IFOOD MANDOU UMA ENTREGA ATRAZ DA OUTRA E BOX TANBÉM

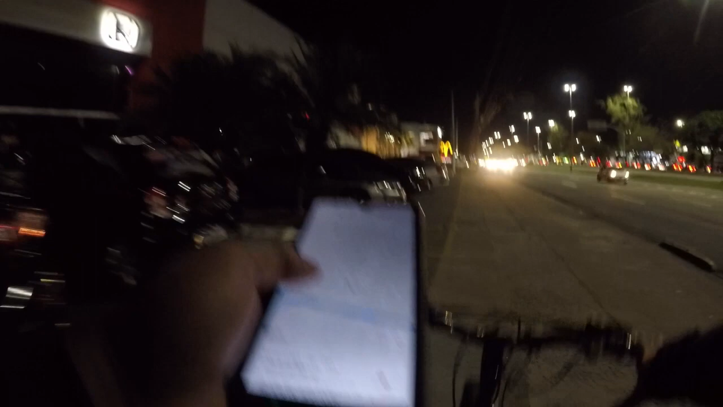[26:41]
Não, eu acho que essa aqui fica no condomínio 444, vai do 400.
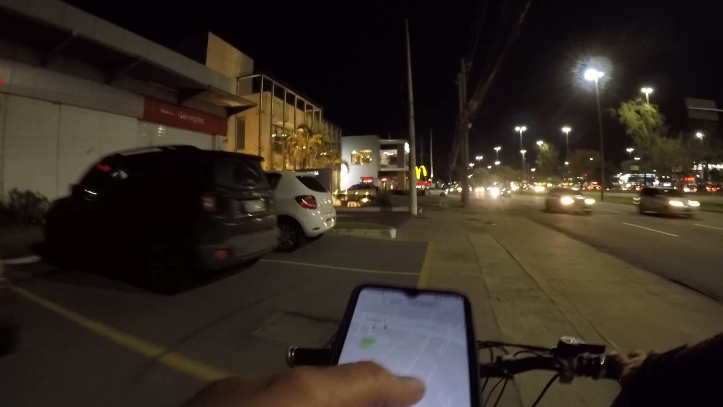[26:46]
Bem, pelo ponto tá dando que é lá, né, no 400. Vamos descobrir aqui quando eu der a partida.
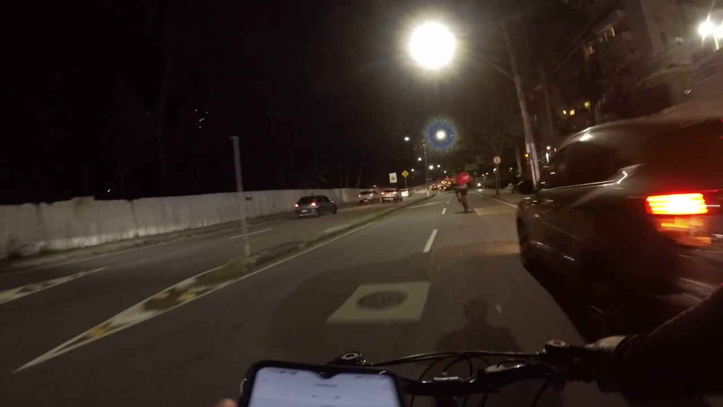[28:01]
É aqui nesse condomínio aqui, ó. É nesse condomínio.